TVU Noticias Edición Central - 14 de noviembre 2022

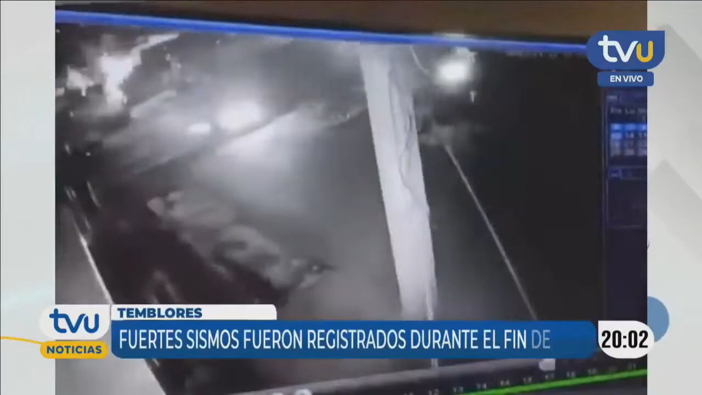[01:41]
Eran pasadas las 11 de la noche. Se empiezan a sentir los primeros movimientos telúricos. ¡Ay, horrible! Porque me recordó el terremoto.